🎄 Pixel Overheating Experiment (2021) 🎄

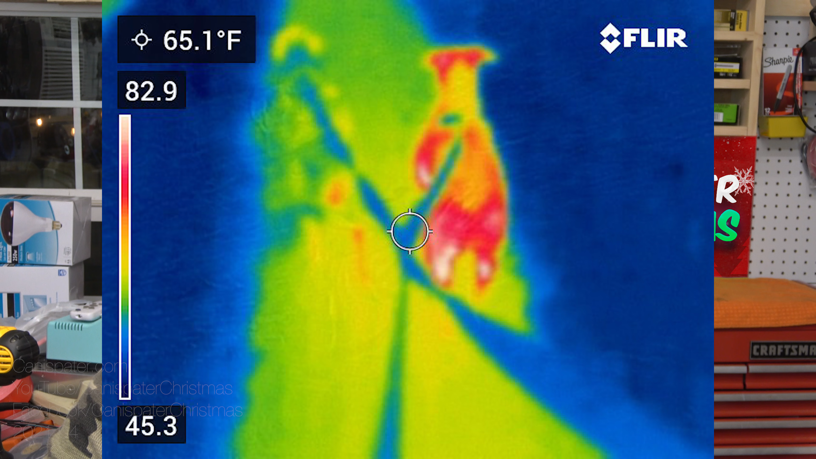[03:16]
On screen: spot 65.1°F
here's a picture of emmy and uh sadie
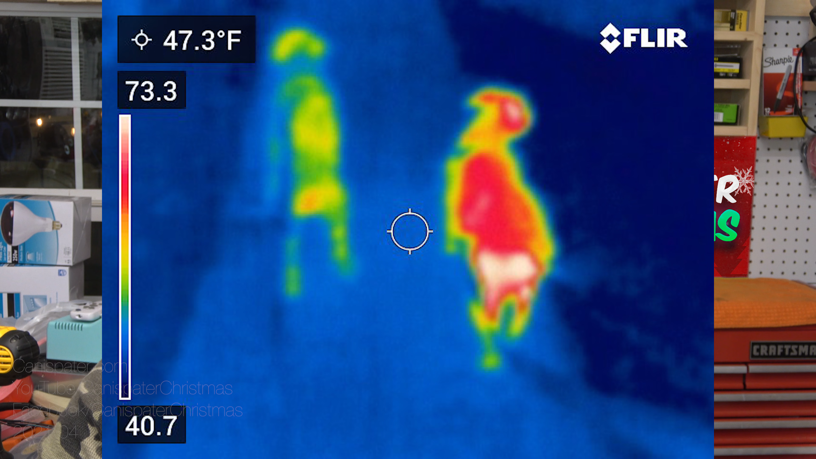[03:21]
On screen: spot 47.3°F
while on our walk and and here's another picture and you'll notice that emmy is a little bit brighter
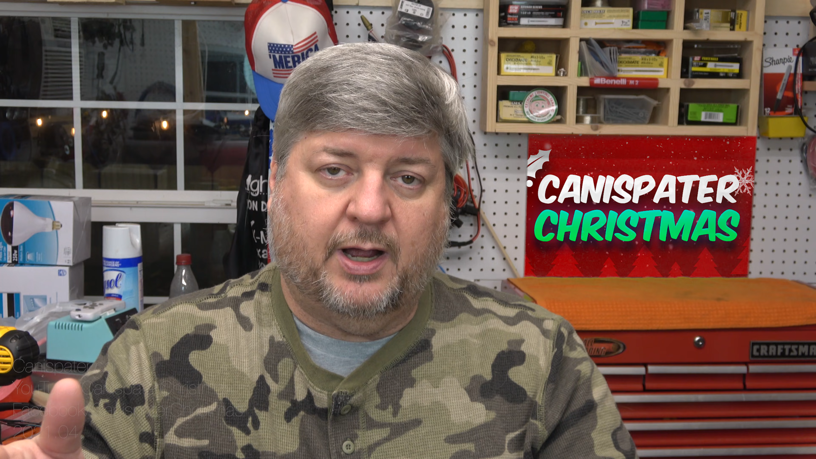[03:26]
or more orange than sadie well sadie has longer hair than than emmy does and so so emmy is showing up a little bit brighter here's lexi where she stopped to smell something and
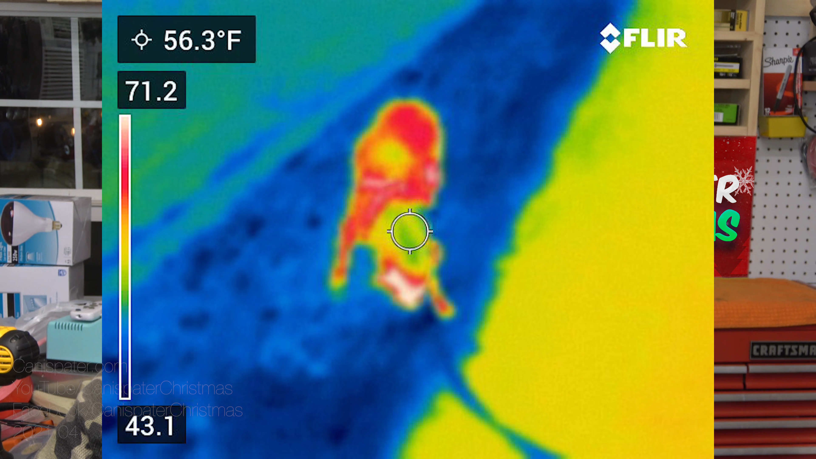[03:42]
On screen: spot 56.3°F
here well here's another picture of lexi where she stopped to to smell something this way you know it's kind of hard to get hard to get these shots
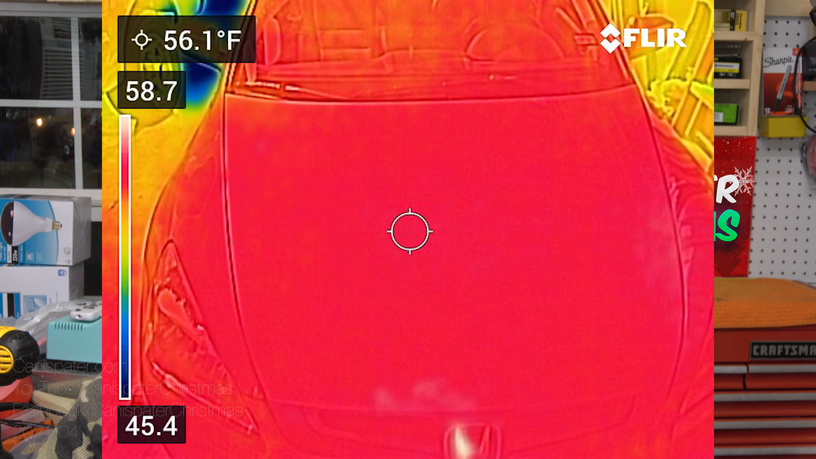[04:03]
On screen: spot 56.1°F
the uh the convenience store and here's the shot of the car after i came back from the
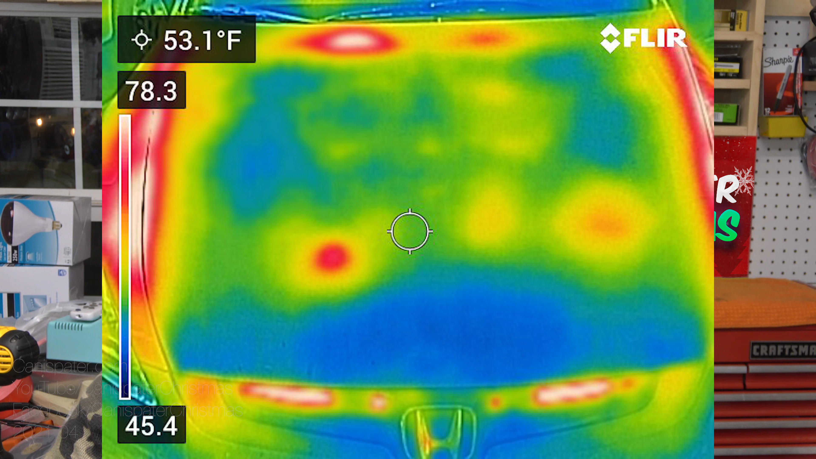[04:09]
On screen: spot 53.1°F
convenience store so you can see a little difference you know you can see where there's some hot spots that are showing up in the picture uh here's a picture of some freshly minted poop
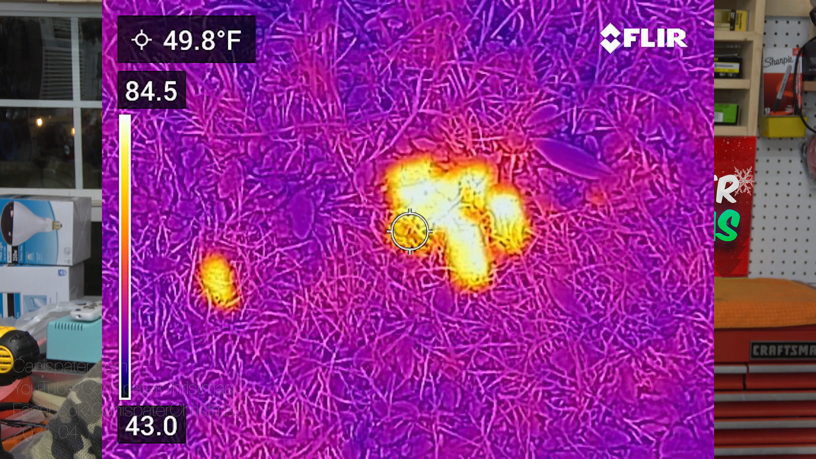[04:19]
On screen: spot 49.8°F
yeah i just really kind of threw that in there because i thought it was kind of interesting anyway so i set up a
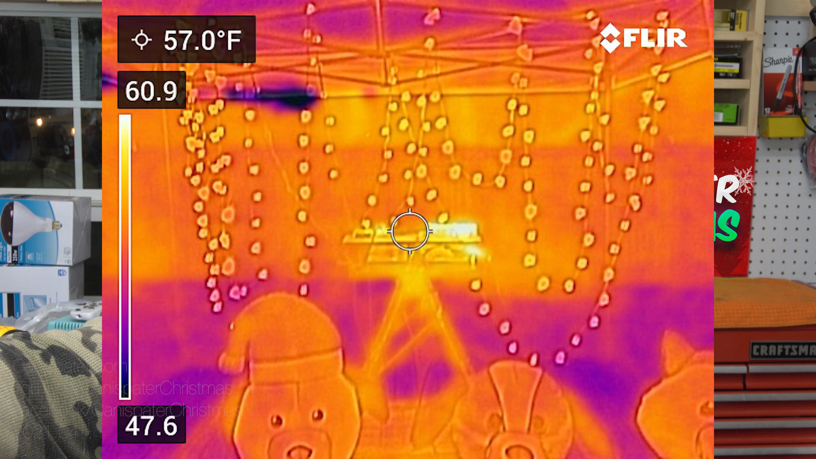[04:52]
On screen: spot 57.0°F
to their heart's content and and nothing would really get uh damaged by them well maybe the little gazebo that i hung them in but um so fired them up
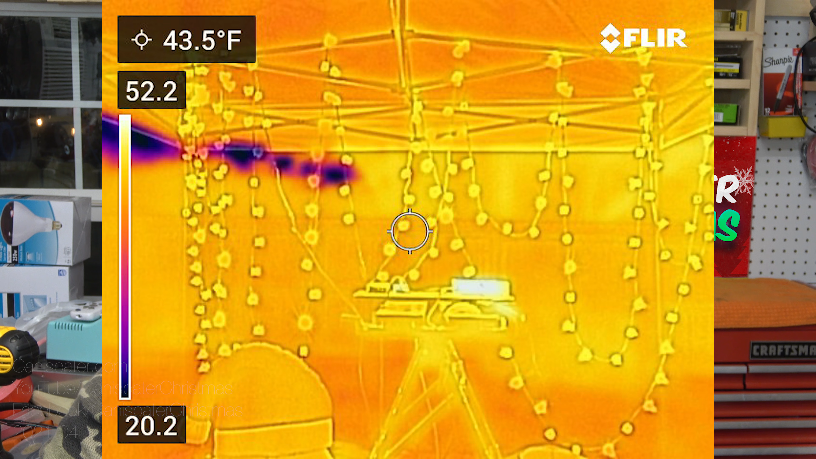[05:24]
On screen: spot 43.5°F
or something like that and then went up to 50 and then 70 and then uh 100 and and i mean you could see where they're they're
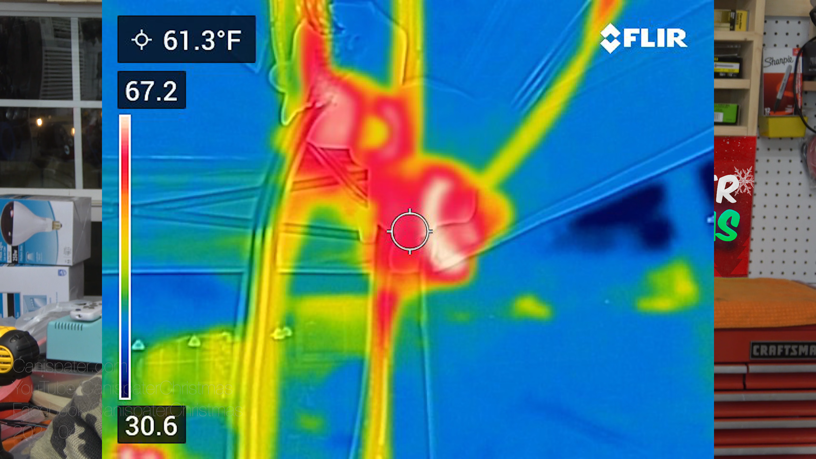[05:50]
On screen: spot 61.3°F
like that and then the pixels themselves were probably about 70 degrees so you know there's
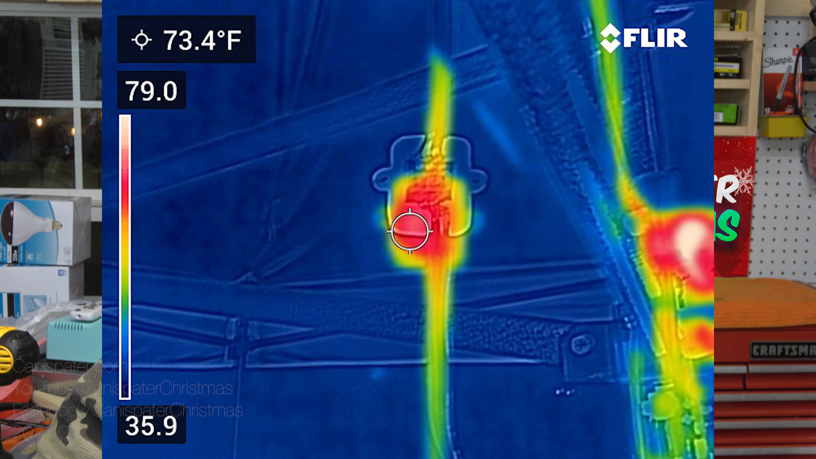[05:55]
On screen: spot 73.4°F
a little bit of heating but that's to be expected there really wasn't a big um you know anything that got really
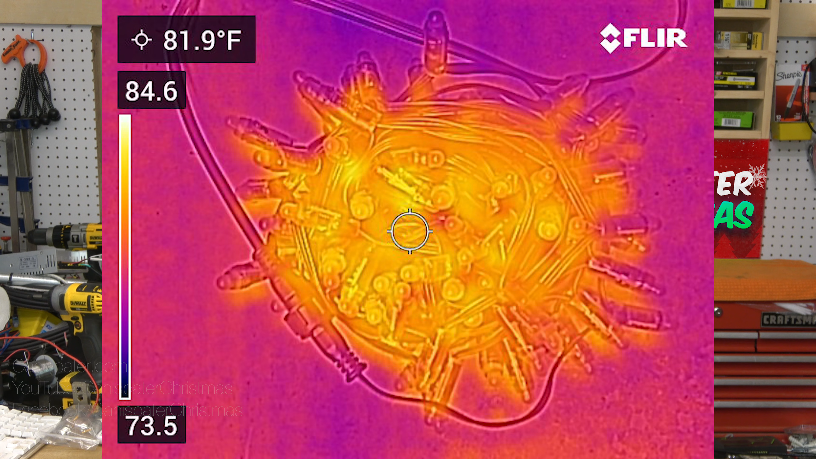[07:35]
On screen: spot 81.9°F
same test um and pretty much had the same
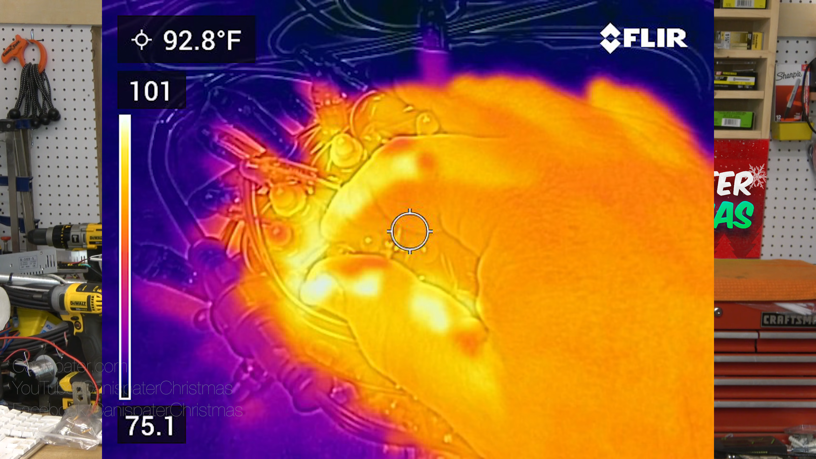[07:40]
On screen: spot 92.8°F
results um there you know the the you could see some some heating which is normal there are components